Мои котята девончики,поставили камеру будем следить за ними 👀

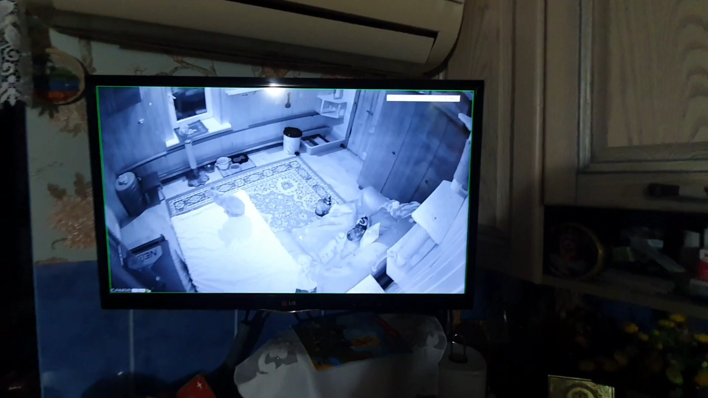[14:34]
Су меня на кухне телевизор. И у нас сюда подключены все камеры. Мы смотрим. Ну, можно смотреть, там, что на улице происходит. Там, с другой стороны дома, везде. Короче, теперь у меня камера. Над котлом стоит. Видите, котел вот. И над котлом, короче, у меня стоит теперь вот здесь камера. Она инфракрасная. Вот там сейчас потушен свет. Поняли? В комнате света нет. Когда свет включен, камера цветная. Ну, когда днем, к примеру, или там свет горит, то камера цветная.
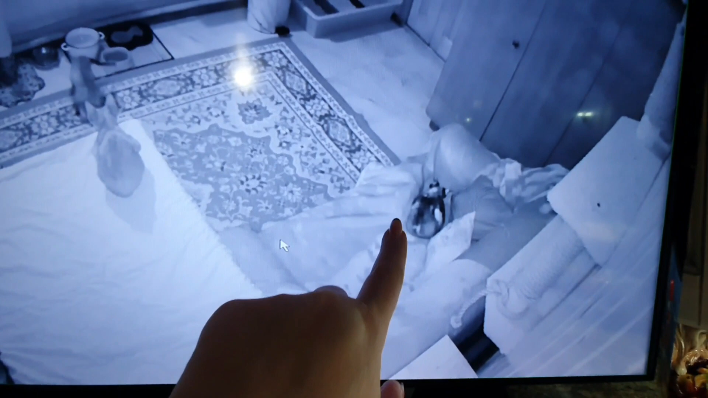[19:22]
Хтось заліз под этот, под покрывалка. Алка прошла, Катюха лежит. Це Вася садить. Це іриска он садить. Вон, бачите. На подоконнику. Це бочку води можна брати. У нас тепер везде стоять по бочке води. Тут у котят стоять, потому що воду выключають. Боимся, що не буде води. Куча животних, надо ж поїть. Так що, ребята, сьогодні у такої у мене була информация. Интересна, не інтересна, не знаю.
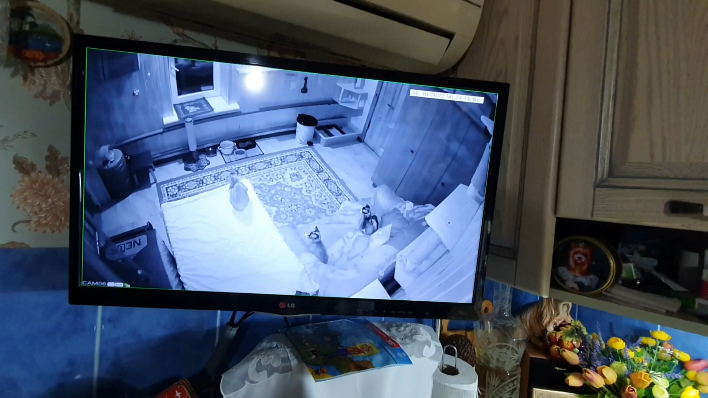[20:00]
Так, іриска подошла. Гляньте. Пришов наш папа. Включив свет. І раз, і цветне стало. Бачите, папа пошов за стиркой.